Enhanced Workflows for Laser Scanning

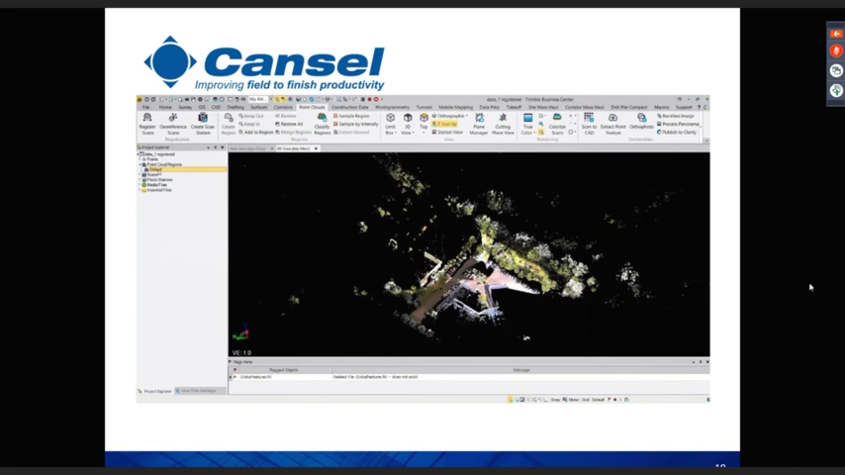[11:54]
so this is a survey of a little industrial area but some car parking areas some uh some vegetation and so on and some building line we can easily extract the ground get down to bare earth by clicking the the default point cloud and the uh the algorithm here will extract the ground so we can uh use that for contouring and so on but what we might need to do is get into a little bit more detail we actually want to start extracting some features so we've got the right hand side here we've got our buildings we've got ground we've got some high vegetation trees poles and signs so what we're going to do here is we're just going to uh extract these features
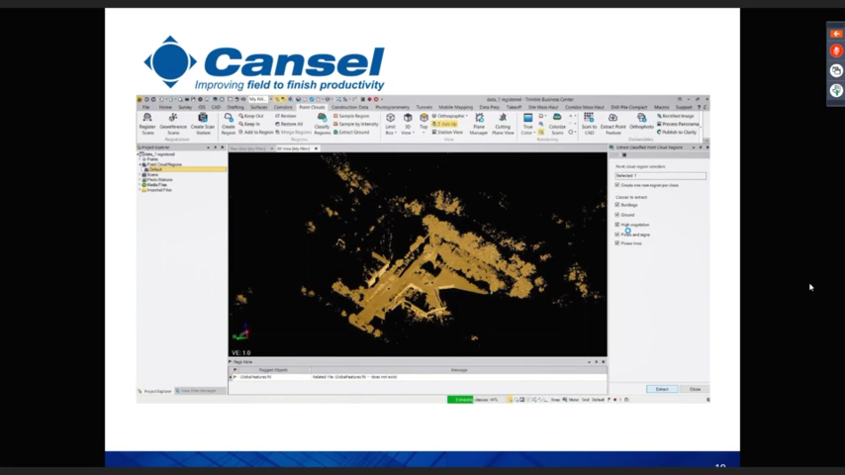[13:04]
so this particular survey i'll move over here to the the projects explorer it's uh just a four or five setups with the sx10 and then using the scanning function to pick up the topography so the the algorithms run we can see we've created these regions the buildings now highlighted in yellow they've been extracted from the uh the default point cloud that's
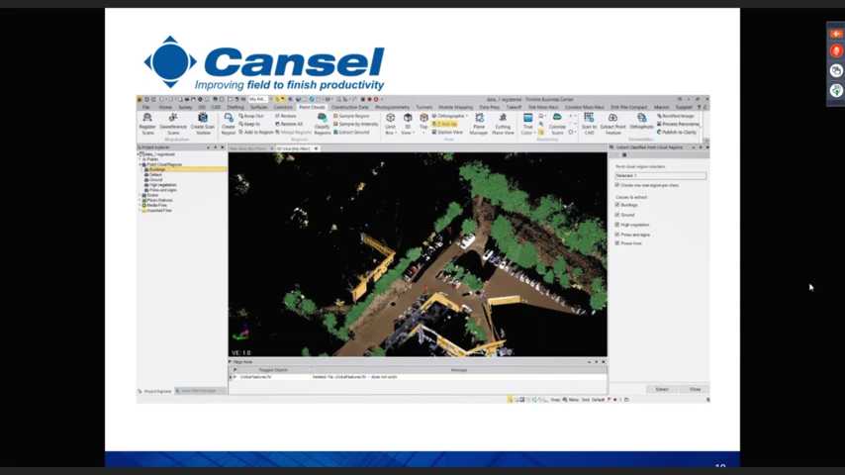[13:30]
what's left the remaining but the area here where perhaps the algorithm didn't quite pick everything up because of the reflection or practice class building the high vegetation the trees highlighted in yellow again and we have a sign here a lamp post i understand that's been picked out on same principle for road signs no power lines there's none of those were actually present in the in the survey but very quickly very simply we're able to extract a lot of power detail a lot of volume of detail
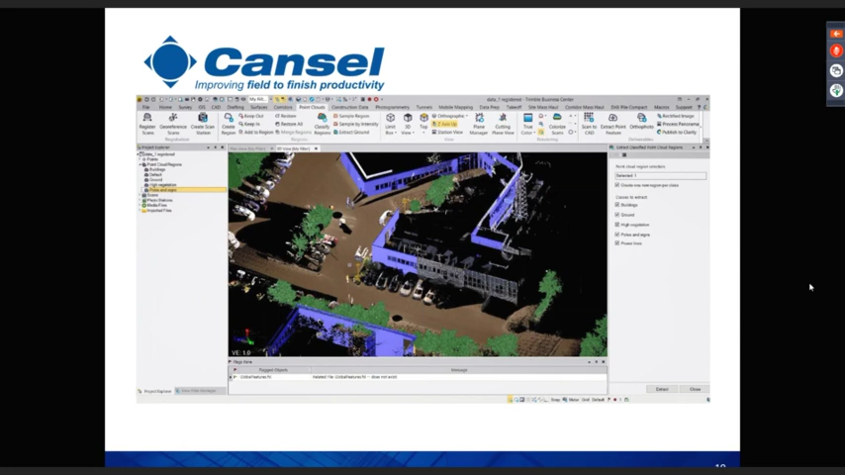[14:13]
and then we can move that into the cad environment for uh for exploitation
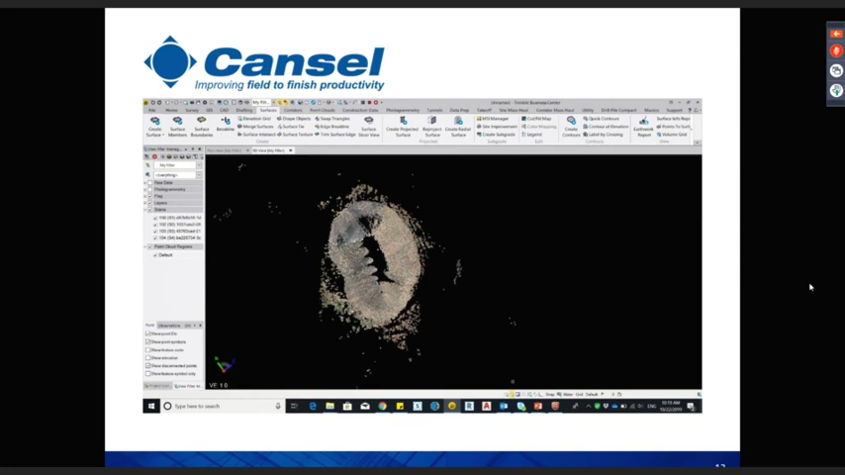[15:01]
again if you look at the uh the left hand side under the explorer menu four scans travest around the stockpile and now we're going to isolate the stockpile by placing a polygon around its footprint get underway with that quickly uh pick this out so at the moment we have one single contiguous point cloud uh labeled it as default on the left hand side so
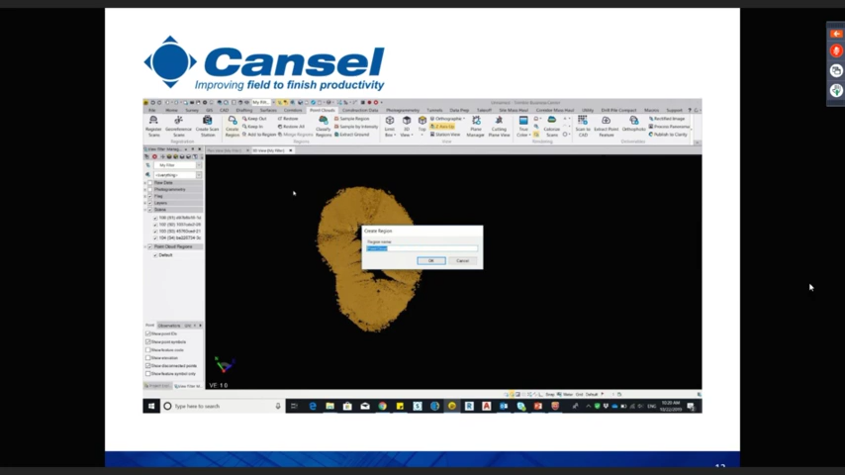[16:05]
we want to uh keep that to one side we'll just turn off the default round there where we can keep that till later if we need to revisit any topography we're going to rename our isolated piece of the point cloud as the pile
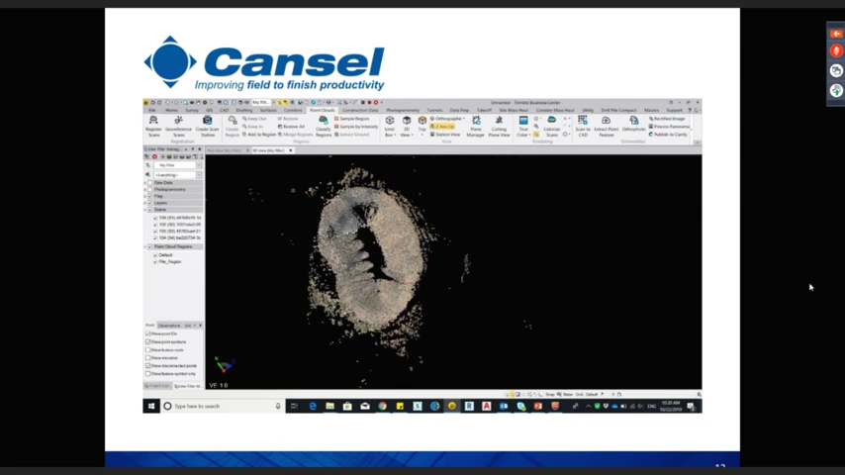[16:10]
and we'll just turn off the uh the rest of the the default the ground so we just have the stockpile there ready to go and what we're going to do here is we're going to go to our surface tools we're going to create a surface first of all
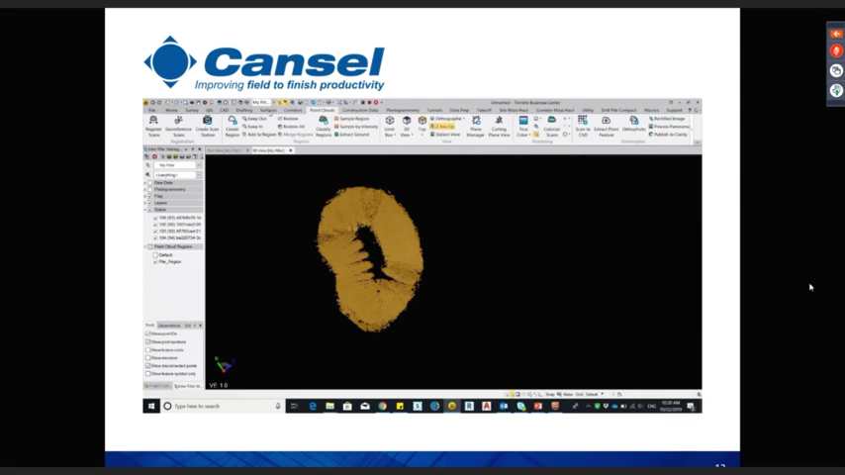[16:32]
so keeping the same theme going we'll call this surface pile lots of options here to change color and so on and so forth just some simple cat type functions to make the detail pop and then we're just going to create a mesh here
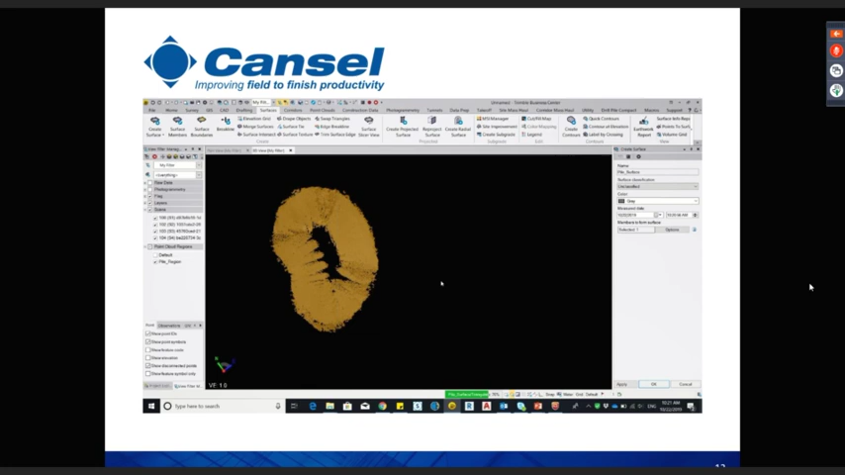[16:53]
so now going on the left hand side we have our surface
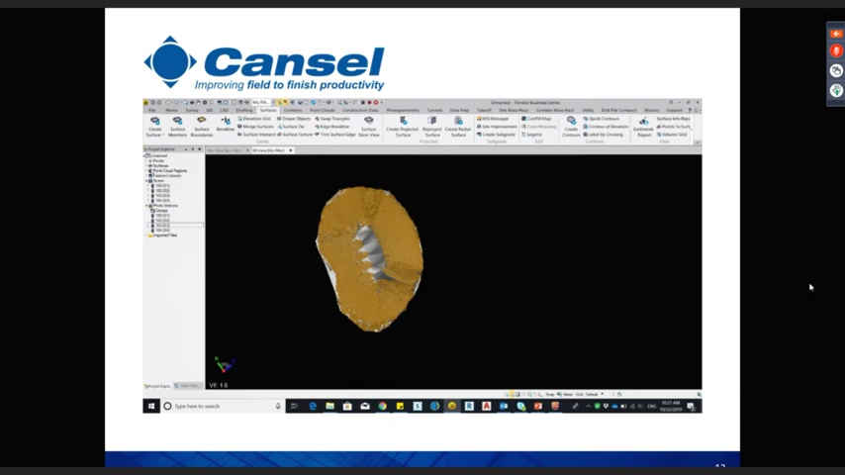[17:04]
ready to uh perform our volume calculation
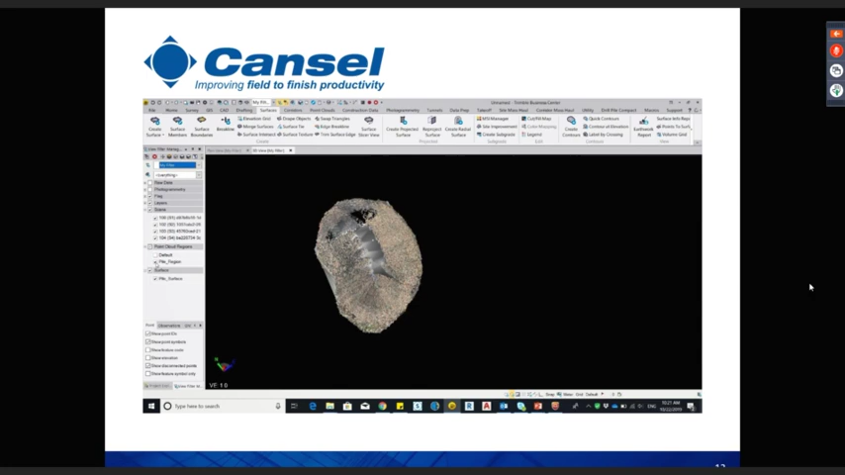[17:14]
you can see there we can toggle between the point cloud and the surface so moving into the earthwork report this is where we're going to do our actual volume calc we have a couple of options here as to how we arrive the volume we can do surface to surface if we've got dynamic stockpiles volumes changing over time we can do a temporal analysis there with surface to surface or surface to elevation so any kind of